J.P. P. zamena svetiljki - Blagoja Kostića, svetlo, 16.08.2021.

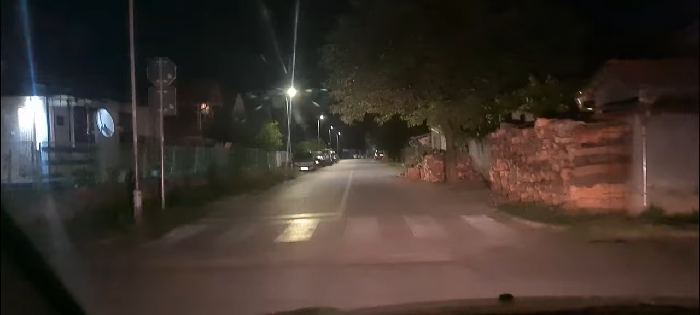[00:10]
Blago je Kostić, evo i taj deo, aha, tu, tu rade svetiljke, evo ih.